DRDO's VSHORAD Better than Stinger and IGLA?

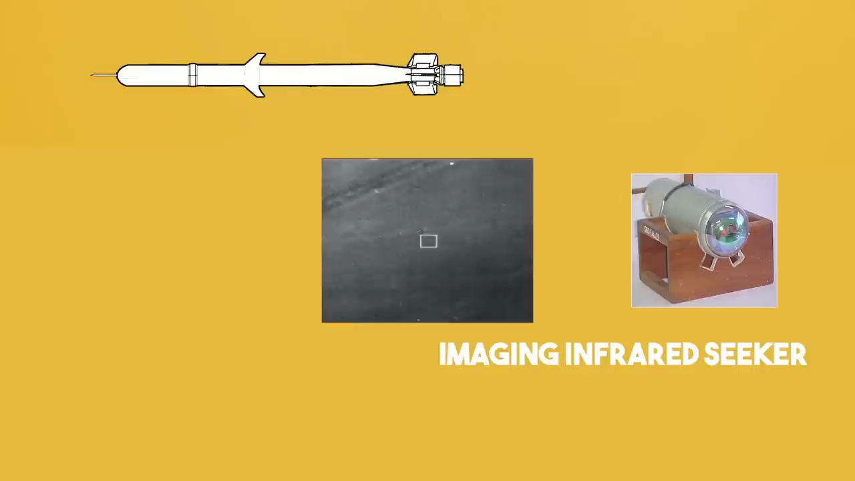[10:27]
missile to the target the multi-band part of the seeker means that it
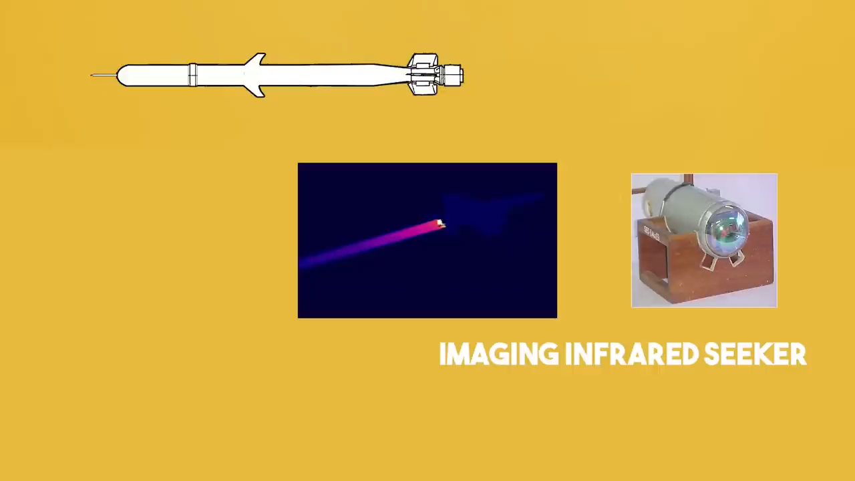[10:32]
can detect infrared radiation at multiple wavelengths or bands this lets it tell the difference between different sources
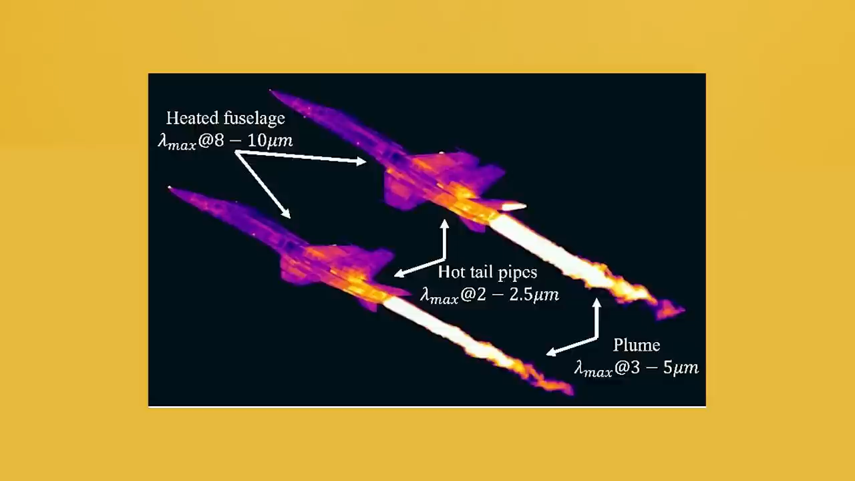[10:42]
of heat and improves the accuracy of the missile's guidance system some multi-band infrared seekers may also use other sensors like visible light cameras or laser rangefinders to improve their abilities